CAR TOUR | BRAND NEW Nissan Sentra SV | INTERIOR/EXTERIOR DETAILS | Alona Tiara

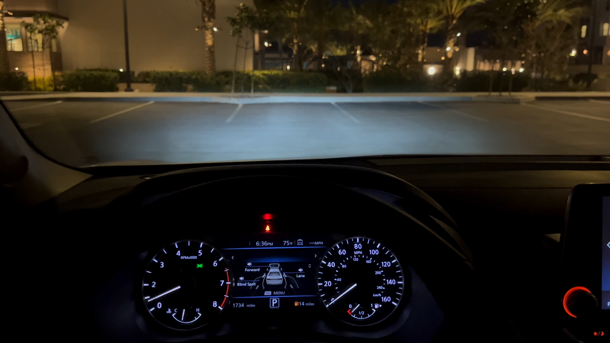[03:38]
it looks so cute with the lights on but let me turn the lights off so we got a bunch of menu options you know what i'm saying you can see the front end you know it shows i know my fuel is